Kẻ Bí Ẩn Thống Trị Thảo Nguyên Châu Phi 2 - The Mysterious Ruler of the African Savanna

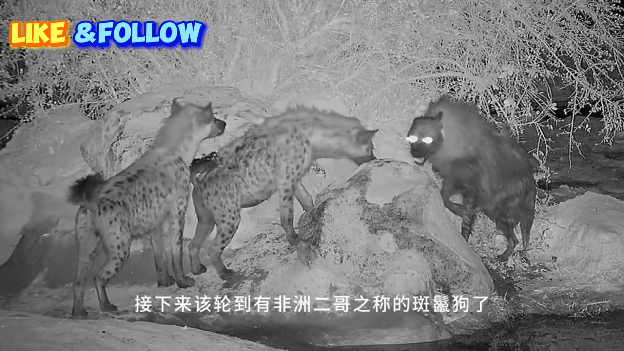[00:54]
từng là nỗi khiếp đảm của Thảo Nguyên Nhưng khi đối diện với cẩu Trung Liệt, chúng cũng phải cân nhắc kỹ lưỡng Có lẽ vì lần đầu chạm mặt với loài cẩu bí ẩn này,
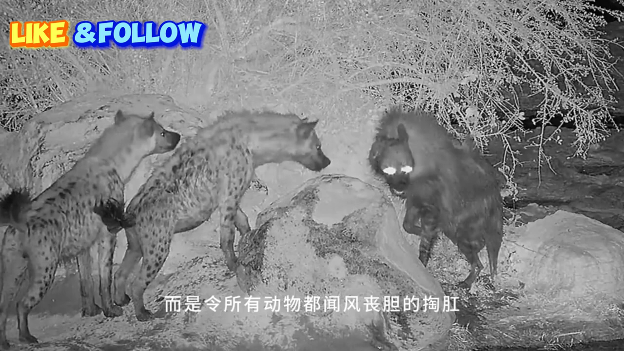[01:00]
chó đốm đã chọn cách trút lui để tránh một cuộc chiến không cần thiết Cẩu Trung Liệt không chỉ dũng cảm mà còn rất thông minh
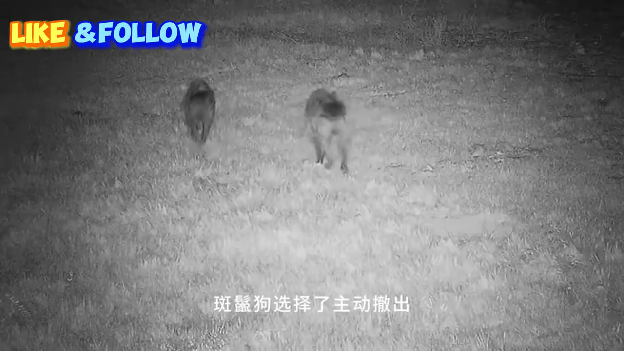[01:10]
Nó không bao giờ tấn công một cách vô nghĩa mà luôn biết cách sử dụng sức mạnh của mình để đạt được mục tiêu